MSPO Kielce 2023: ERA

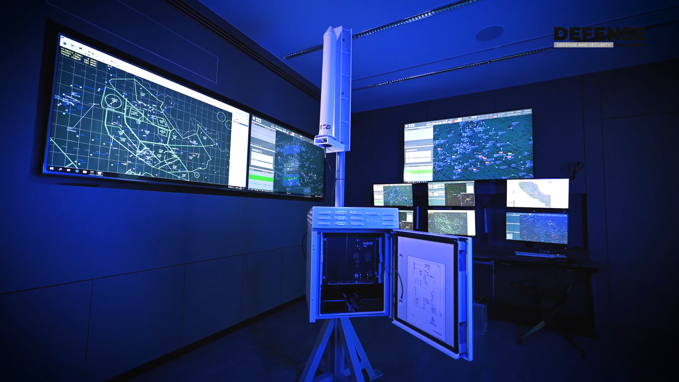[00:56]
systems have been acknowledged as a right passive sensor for the asset air defense and electronic warfare.